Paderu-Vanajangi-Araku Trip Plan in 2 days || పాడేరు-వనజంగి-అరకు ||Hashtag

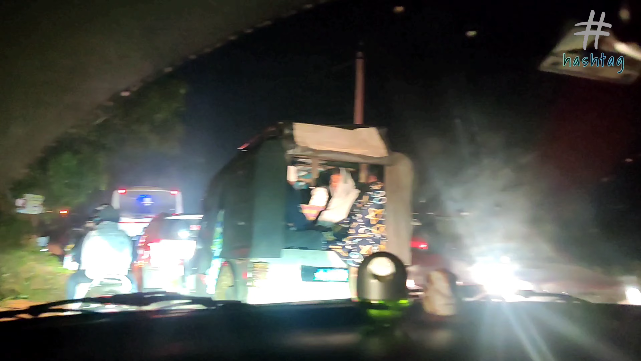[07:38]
గ్యాస్ ఇట్ వై టైం లో కూడా ట్రాఫిక్ జామ్. ఆ యా, మేము ఇప్పుడే స్టార్ట్ అయింది.
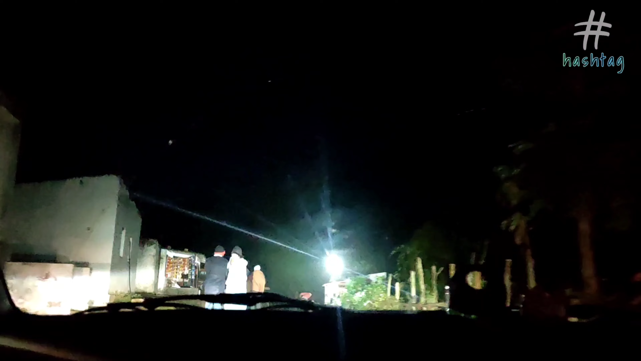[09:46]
వెళ్ళేటప్పుడు ఎనర్జీ వద్దు, దిగేటప్పుడు ఎనర్జీ కావాలి అంటున్నారు దిగిన తర్వాత. అండ్ ఇక్కడ చూస్తే కొన్ని కొన్ని షాప్స్ కూడా ఉన్నాయి.